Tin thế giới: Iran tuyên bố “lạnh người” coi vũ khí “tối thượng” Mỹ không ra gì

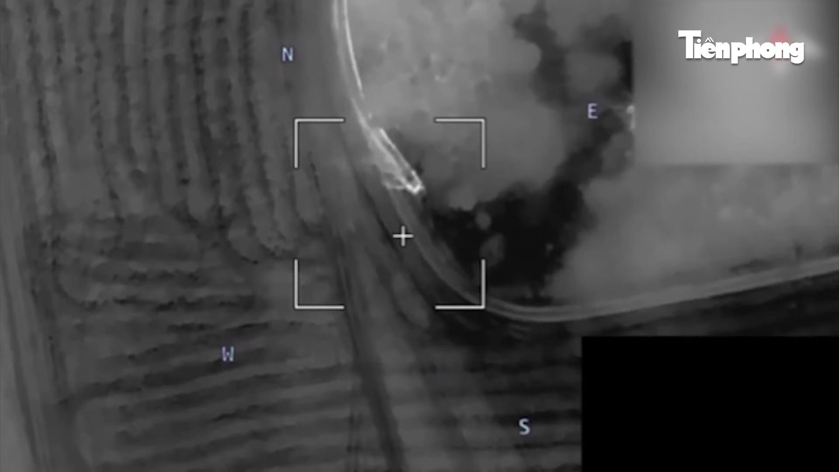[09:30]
Thông qua hình ảnh từ camera gắn trên máy bay,
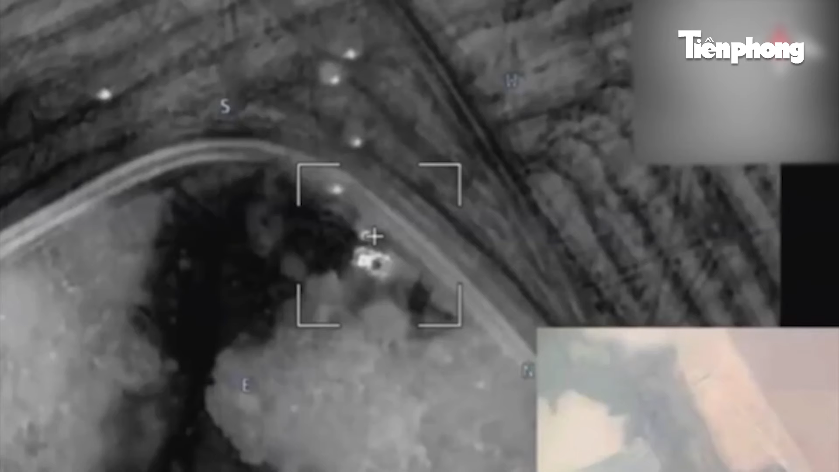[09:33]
người điều khiển có thể hướng dẫn chính xác máy bay không người lái tới mục tiêu của đối phương,
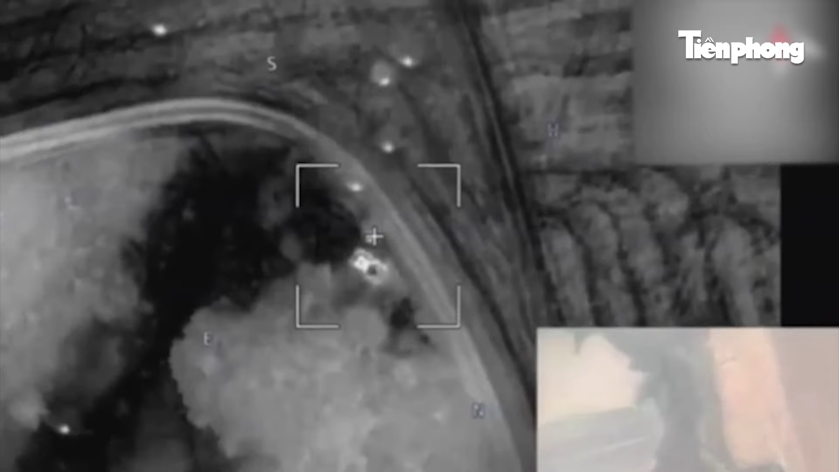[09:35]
thậm chí có thể đưa nó vào tận chiến hào, hầm trú ẩn, kể cả vào cửa xe bọc thép.